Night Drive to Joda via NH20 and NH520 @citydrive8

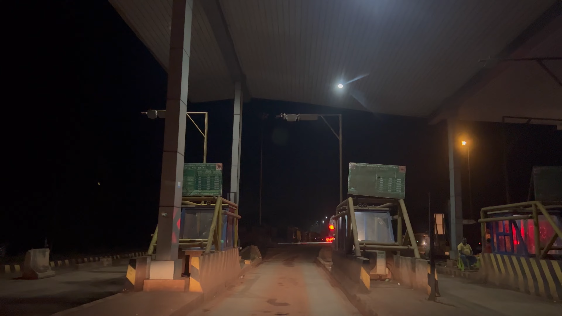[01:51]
Tyopran Bilaipada. is a village in Joda blog and is known for its mining,
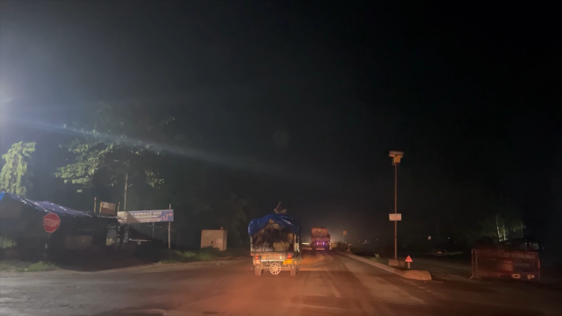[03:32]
there again. Stay safe. Driving at night is a nightmare for me. I normally drive in the morning but driving at night and that too even in this manage is very risky. You know, these roads are known for its accidents because of trucks, because of mines, trucks are there.